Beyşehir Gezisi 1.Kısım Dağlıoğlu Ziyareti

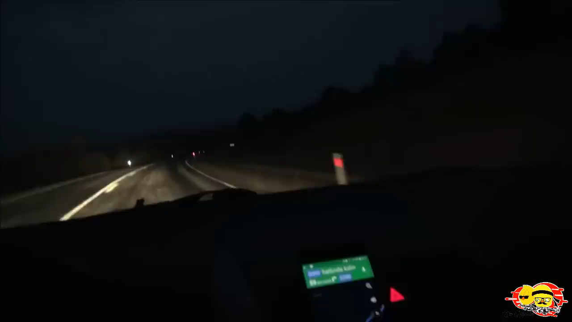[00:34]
Bu sefer Konya üzerinden değil, Güney Sınır Bozkır üzerinden gideyim dedim Yol epeyce sakin, bol virajlı